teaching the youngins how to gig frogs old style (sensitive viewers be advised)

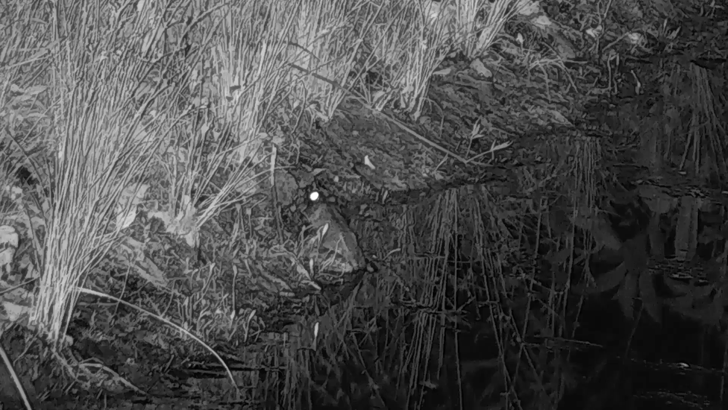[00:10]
He's over on this side right here. He's huge. Hey, boys. You want to see me get one of those? Oh, he's jumping up on the bank. Yeah, show him, James. He just jumped in. He's just right on the edge. Hey, he's going to show you how to do it. Huge one through the camera right now.